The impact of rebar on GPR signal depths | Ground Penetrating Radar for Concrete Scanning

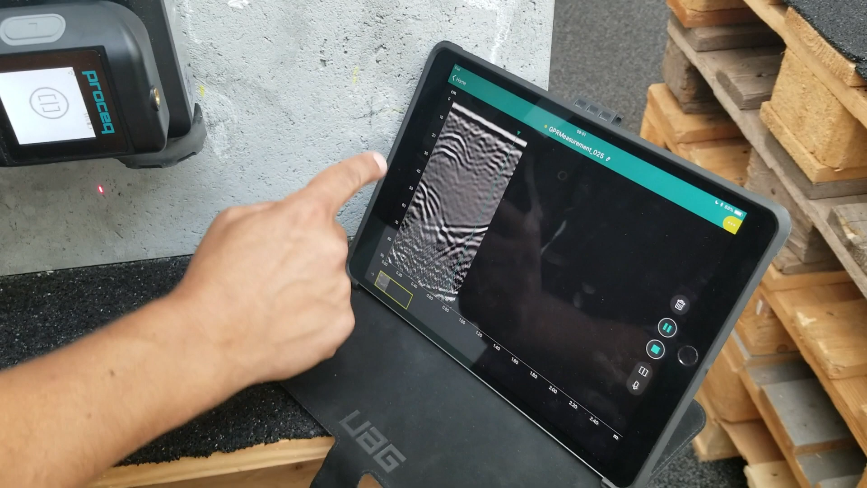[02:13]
So, we're hitting the back wall, it's really clear, there's no rebar on top, and that wave does not attenuate the signal much, you know, it doesn't get attenuated as it's going through, because there is no real reflections there. Now, alternatively,
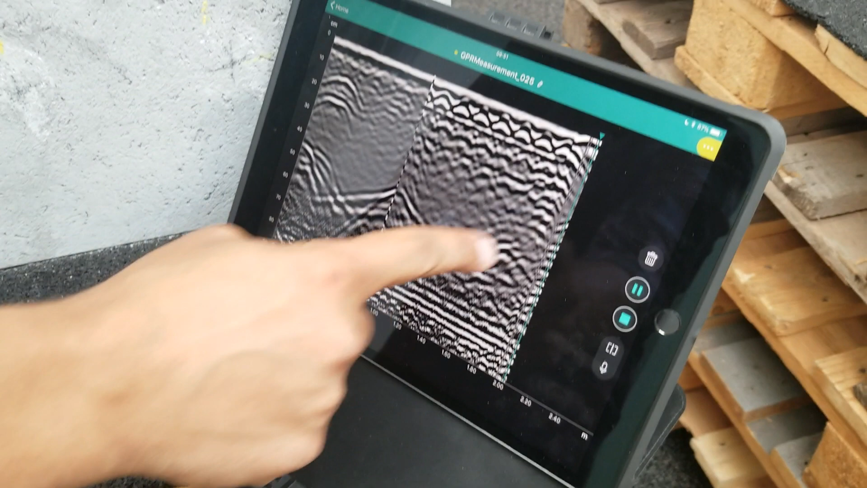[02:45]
when trying to go through rebar, is significantly lower,
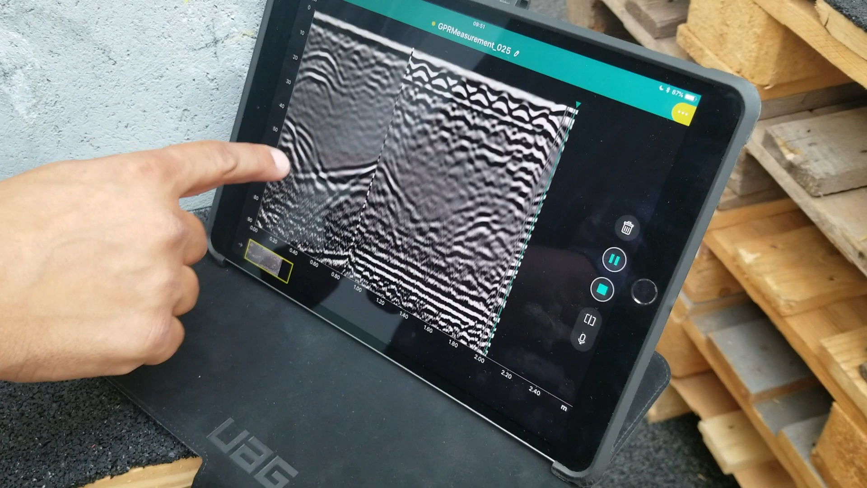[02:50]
compared to this side, the bottom of the slab, where there were no rebar.
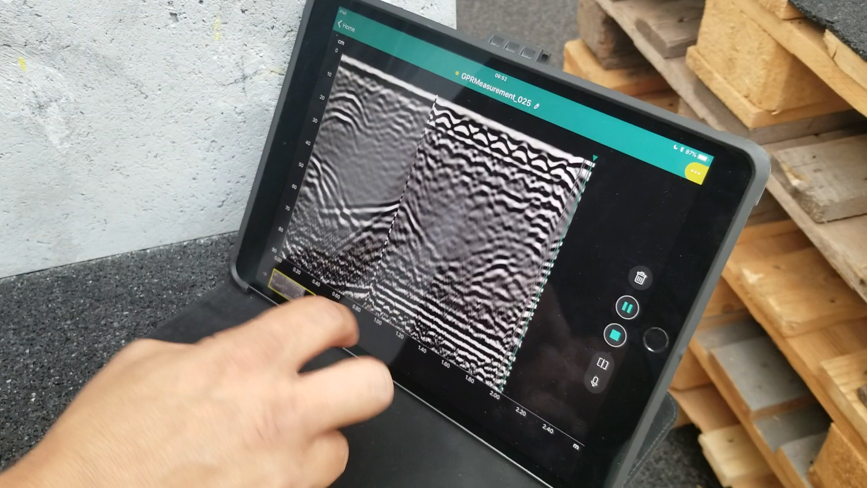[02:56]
So, we talk a lot about, it's even more apparent, by the way, in the migrated view.
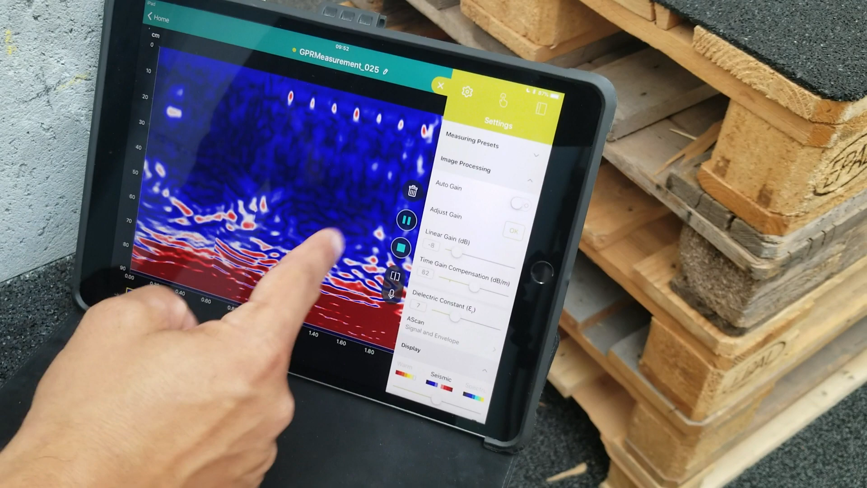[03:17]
You can kind of see the V-shape a little bit, but it's not nearly as crisp and clear as where there is no rebar.